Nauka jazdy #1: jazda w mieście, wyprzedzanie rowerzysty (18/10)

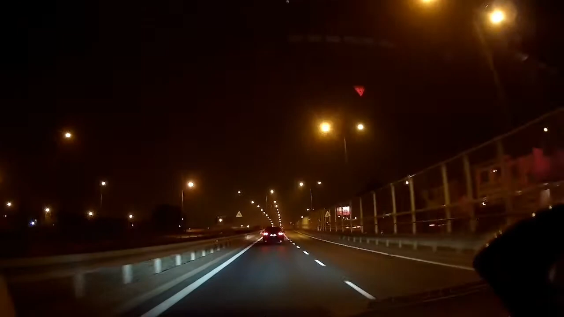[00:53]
Wbrew deklaracji muszę zacząć jednego od przypadku, jak nie należy jeść. Nie należy mianowicie za wszelką cenę trzymać się lewego pasa w sytuacji, kiedy w Polsce i w większości krajów Europy obowiązuje ruch prawostronny.
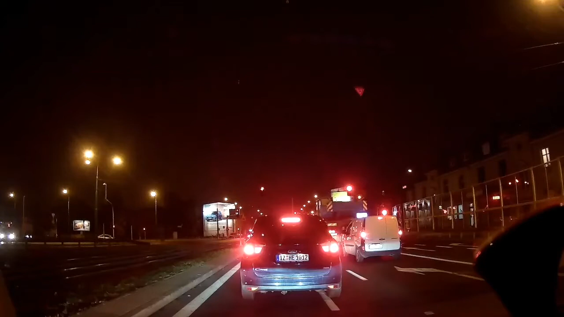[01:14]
Tutaj zwróćcie uwagę, jak dość daleko stoję przed tym samochodem przede mną. Chodzi o to, aby mieć pewną przestrzeń przed sobą na wypadek, gdybym musiał dokonać jakiegoś manewru, chociażby po to, żeby zjechać gdzieś bardziej na bok, aby puścić karetkę pogotowia.
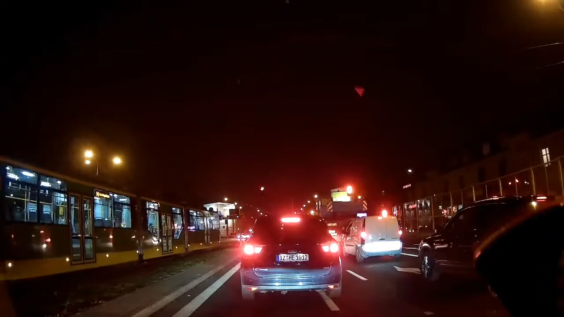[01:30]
Albo też, aby móc, nie wiem, spróbować przynajmniej uciec przed samochodem, który jedzie z tyłu i nie ma zamiaru się zatrzymać przede mną, żeby mu zrobić po prostu trochę więcej miejsca. Uważam, że takie zatrzymywanie się z pewną odległością zachowaną ma same zalety. Ale uwaga! Zachowanie takiej większej odległości nie zwalnia nas od tego, żeby potem z ociąganiem ruszać. Tak jak tutaj w tym przypadku.
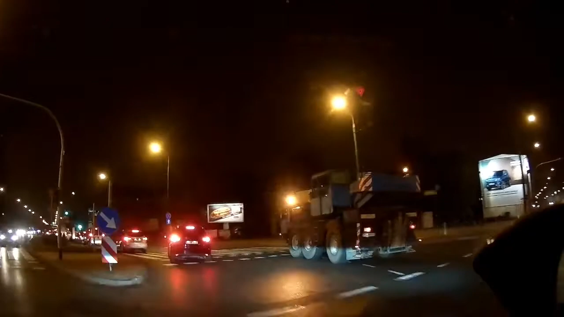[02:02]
W tym przypadku ruszyłem troszkę za późno. Uważam, że powinienem ruszyć szybciej po zapalaniu się zielonego światła, bo im szybciej samochody ruszają jeden za drugim, tym ich po prostu więcej na jednej zmieniu świateł przejedzie. A to w mieście jest bardzo ważne. Spójrzcie teraz na tę sytuację. Dojeżdżam do Ronda. Widzę, że tam na lewym pasie stoi znacznie mniej samochodów niż na prawym.
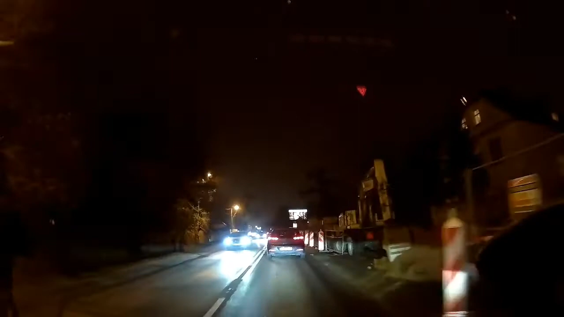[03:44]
O, to jest też ciekawa sytuacja. Zauważcie, jadę w terenie zabudowanym, pojawił się przed chwilą znak 70 km na godzinę, no więc nie wleka się niepotrzebnie 50 km na godzinę, tylko przyspieszam do tych 70-75, żeby sprawnie się przemieścić tam, gdzie mi wolno jechać z taką prędkością. Tutaj czyha na nas jednak jedna pułapka. Zauważcie, dojeżdżamy do skrzyżowania.
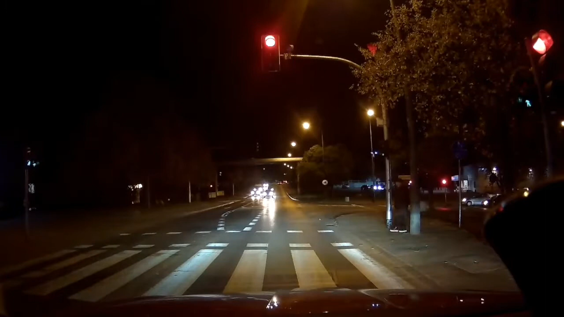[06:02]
To jest też dowód na to, że wcale nie trzeba ostro hamować z piskiem opon, aby nie przejeżdżać na czerwonym świetle.